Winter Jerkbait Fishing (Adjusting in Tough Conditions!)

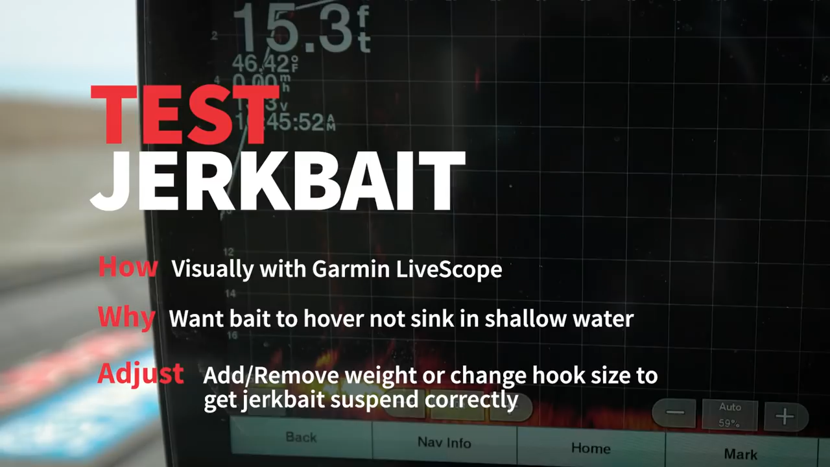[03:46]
On screen: depth 15.3 ft
on live scope I'm going to throw it out there and I want to jerk it down and make sure that it's doing what I want to do.
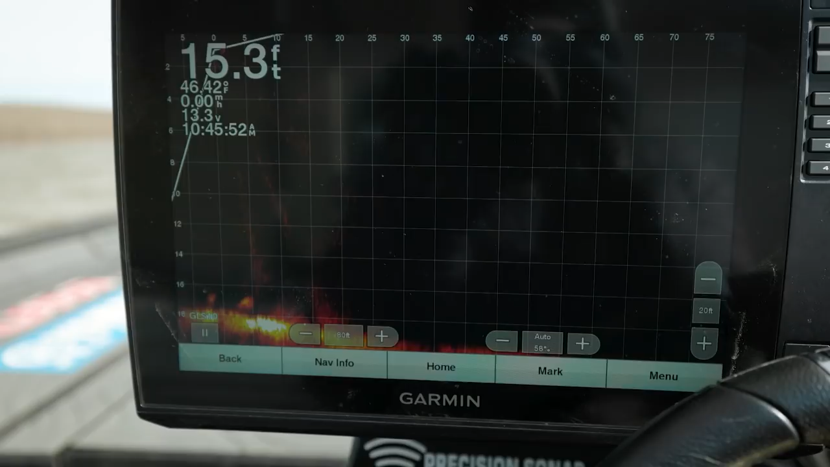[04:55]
On screen: depth 15.3 ft
it's doing what I want to do and it's just setting not sinking that's what I want to do